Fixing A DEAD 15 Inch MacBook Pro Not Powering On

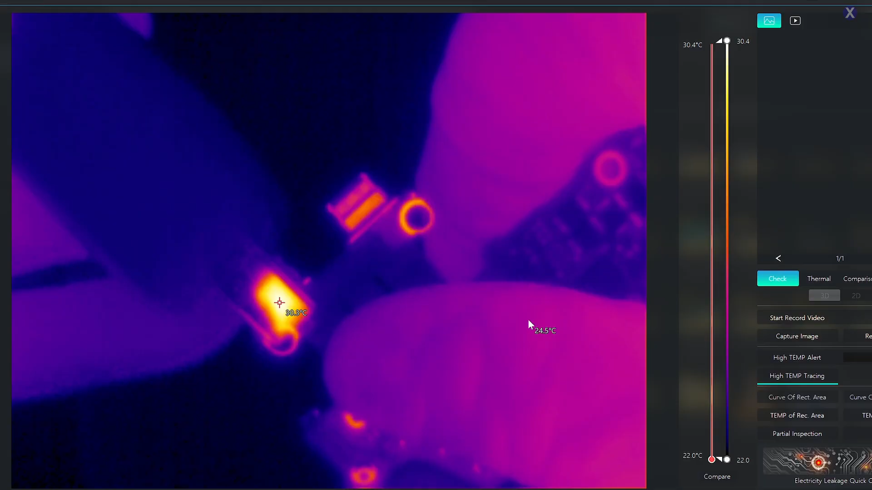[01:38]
On screen: scale top 30.4°C, scale bottom 22.0°C
Does the board look very clean?
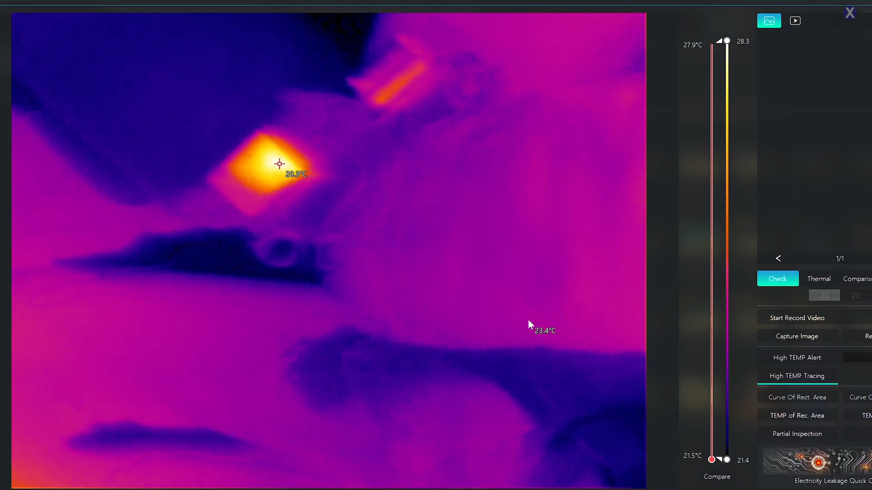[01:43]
If we know it's liquid, we would go there right away, but we want to see how the board's reacting.
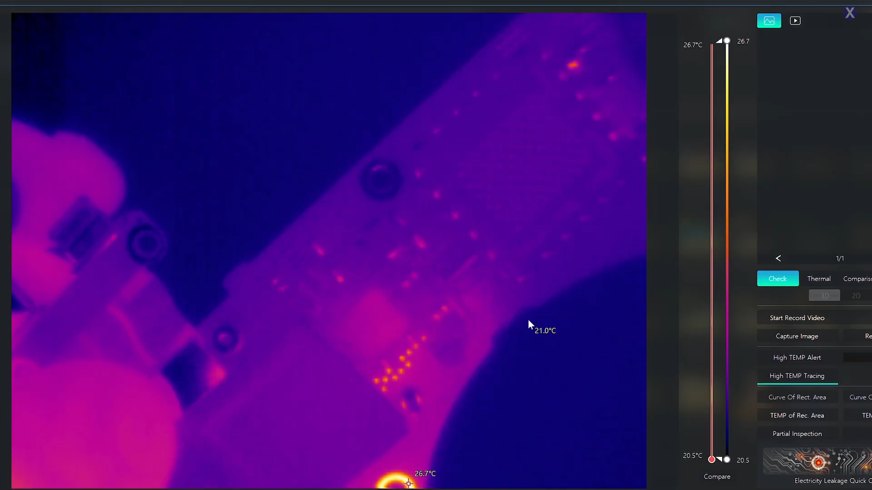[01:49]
On screen: scale top 26.7°C, scale bottom 20.5°C
So when you plug it in, you're always gonna get these components get a little bit excited, and those are your CD32s,
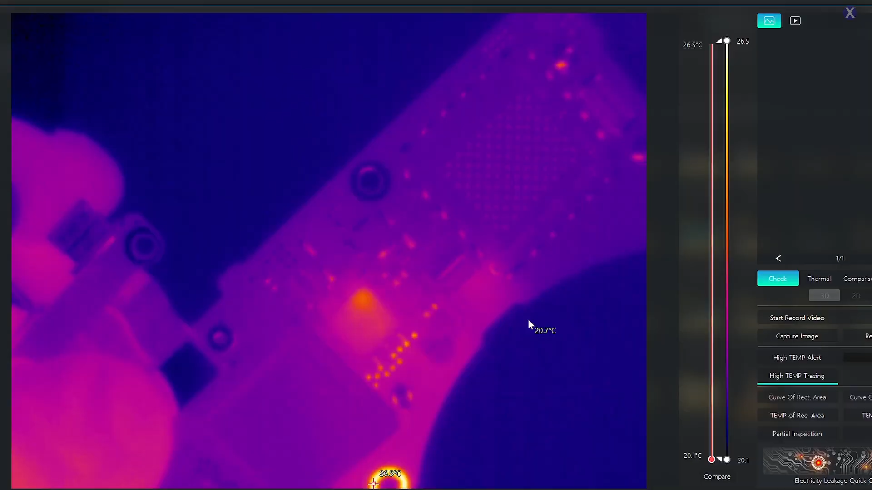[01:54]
On screen: scale top 26.5°C, scale bottom 20.1°C
this is the T2 area, and that could be a problem too. I'm gonna go ahead and unplug it, we'll see if the T2's gonna change behavior. Yeah, so it's not flaring up. So this is your T2, it's your security chip, and that's normal,
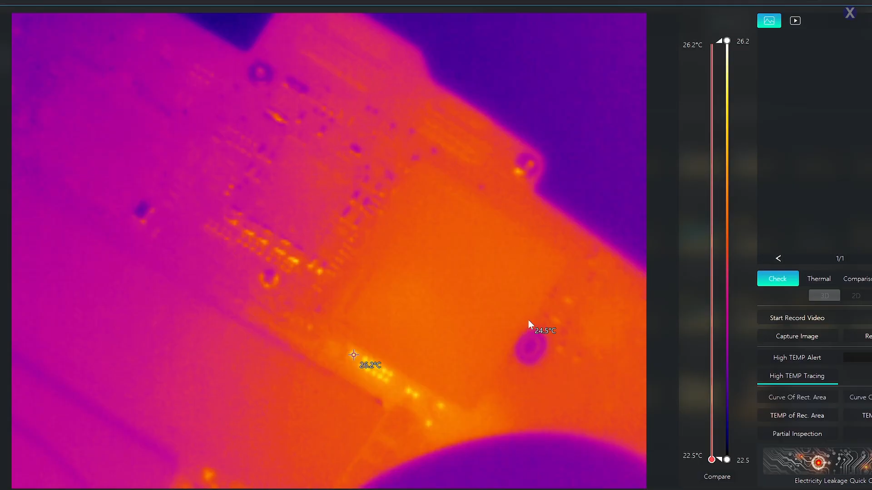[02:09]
On screen: scale top 26.2°C, scale bottom 22.5°C
at least for it to come on, power on, if it shows there's a good flow, so that is coming up there. Let's flip this over, and we have two that are really close to each other on this side,
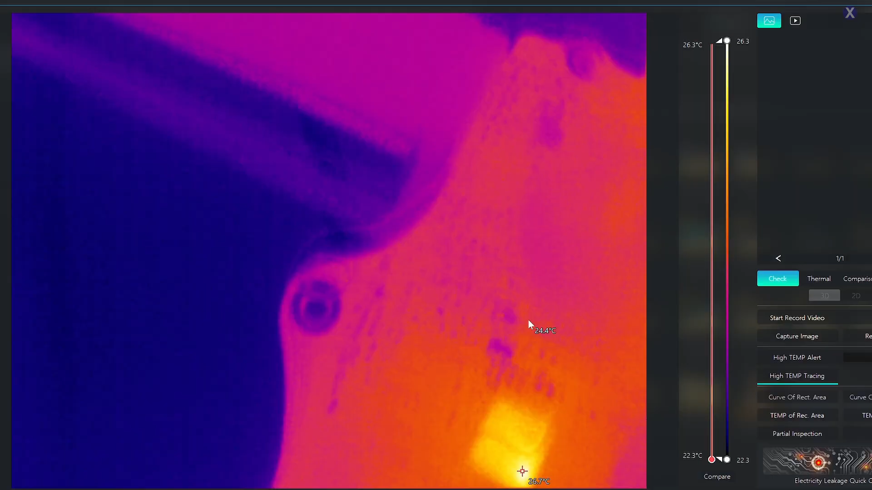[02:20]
On screen: scale top 26.3°C, scale bottom 22.3°C
and the one CD32, you can see that it's getting warm there, which is part of the USB-C circuit. If I plug in the other one, we have very good voltage and things happening,
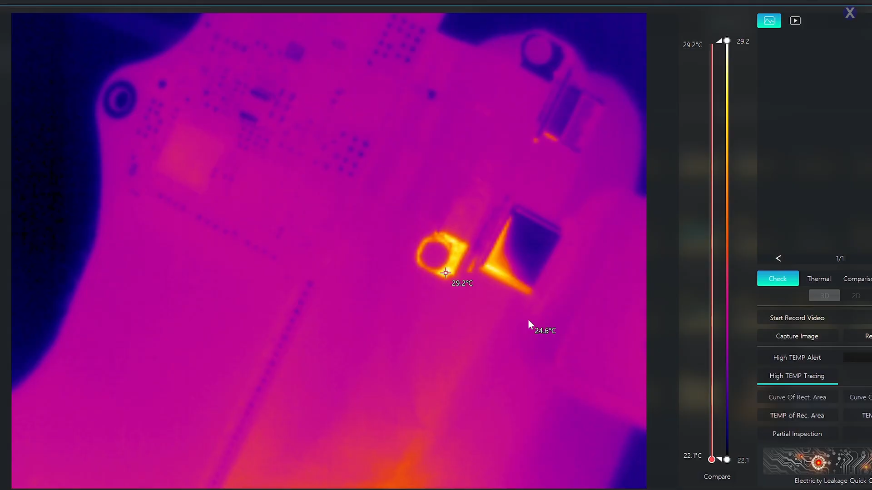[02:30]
On screen: scale top 29.2°C, scale bottom 22.1°C
so that looks to be pretty normal too. That one died a little bit quickly, huh?
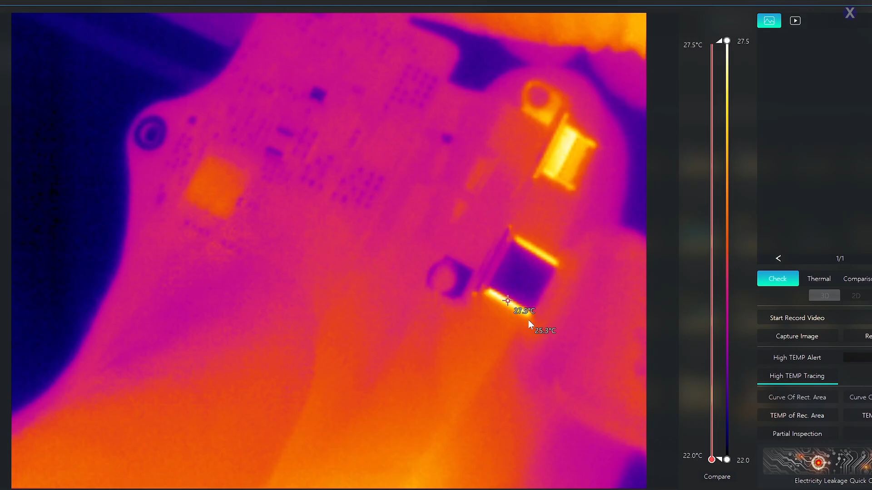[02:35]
On screen: scale top 27.5°C, scale bottom 22.0°C
Maybe it's not plugged in all the way. Okay, so each port shows on each one there.
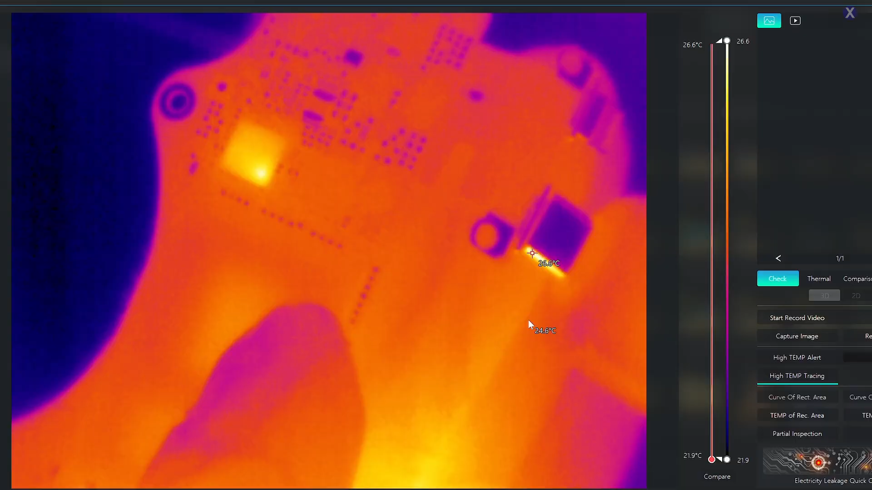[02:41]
On screen: scale top 26.6°C, scale bottom 21.9°C
We don't see any signs of obvious damage, so let's go ahead and remove it.
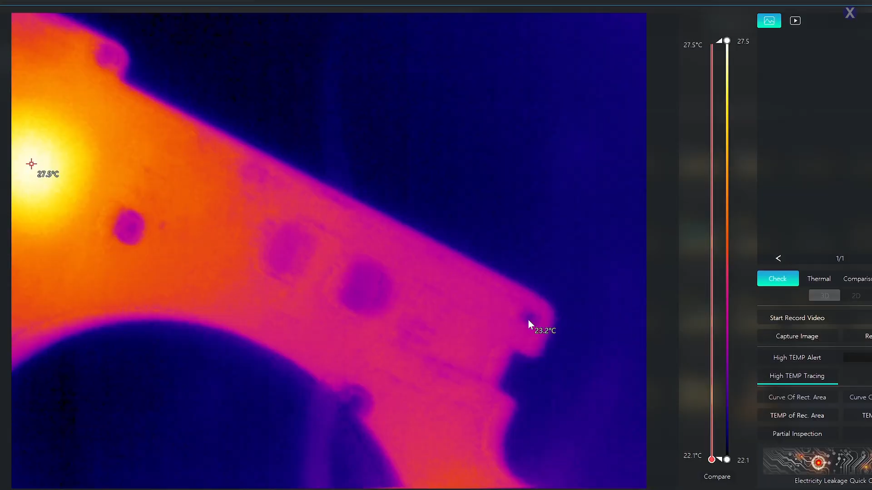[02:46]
On screen: scale top 27.5°C, scale bottom 22.1°C
We didn't see any obvious damage, what's the difference if I just plug this in from here?